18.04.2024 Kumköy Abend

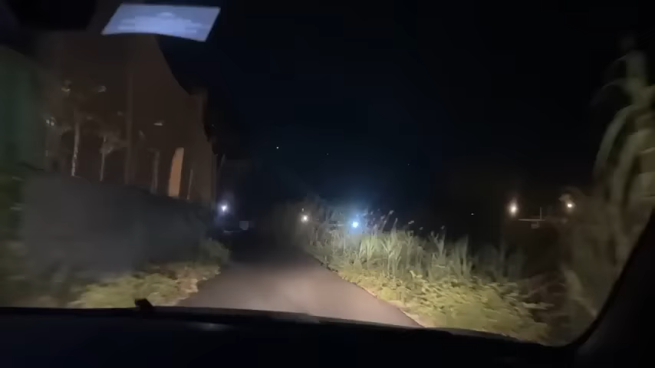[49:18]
Weil ich merke, glaube ich, dass ich viel, viel mehr zeigen muss, wo das hier genau liegt. Jetzt dieser dunkle Weg soll ich keine Angst machen. Normal von der Promenade kann man auch kommen hier vorne, da ist eine Promenade. Schei, Jamlal Kapitan.